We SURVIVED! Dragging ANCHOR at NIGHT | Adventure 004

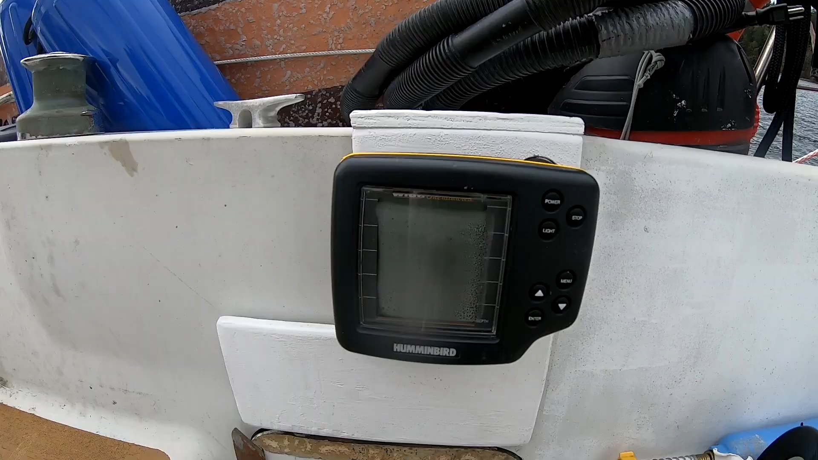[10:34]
That's from my old man. It's still working but it's full of fog. Thanks Pop. Thanks Murray.
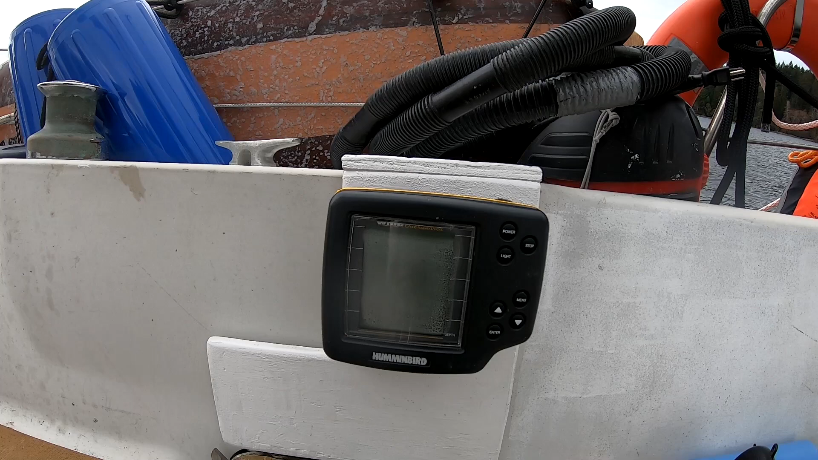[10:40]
Gonna have a look at it tonight. See if we can get it cleaned out and use it properly tomorrow for our transit over to Chrome and Comox.